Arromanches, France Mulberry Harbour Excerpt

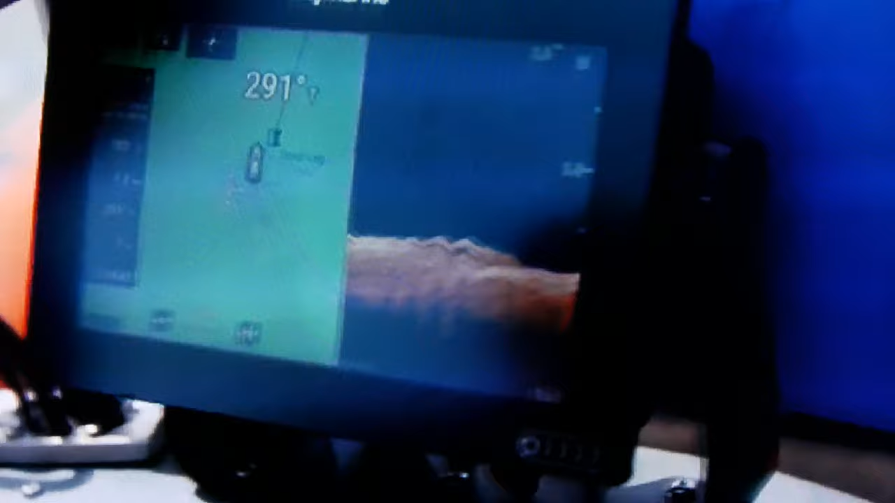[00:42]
like the team at London Array.
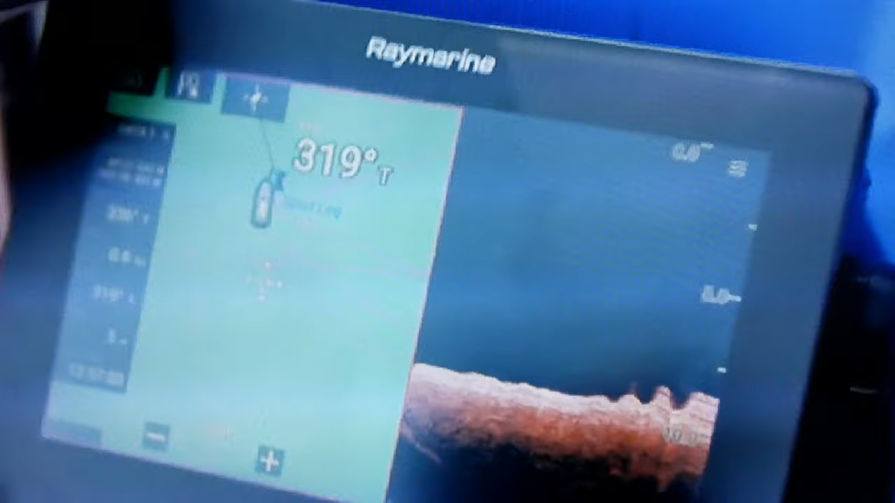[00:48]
Oh, does that look like it? Yeah, there's a structure there, is that right?
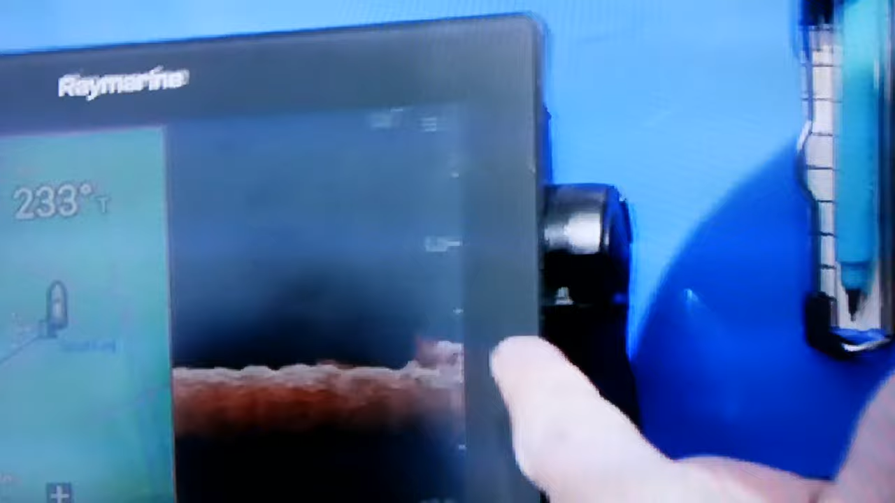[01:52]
There's the edge of it. It's definitely got an upright.